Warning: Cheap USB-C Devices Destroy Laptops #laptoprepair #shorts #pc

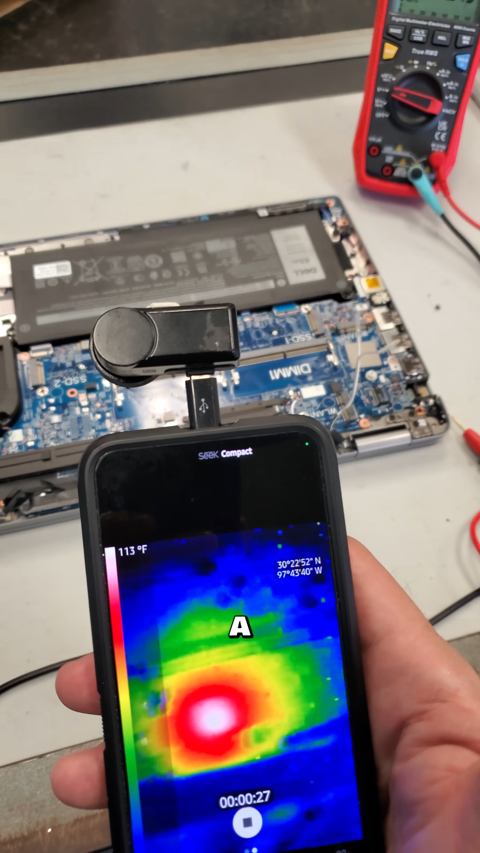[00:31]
On screen: scale top 113°F
A quick look with the thermal camera shows that there's something getting really hot on the underside of this motherboard. This power management IC, which controls the 3.3 and 5 volt power rails,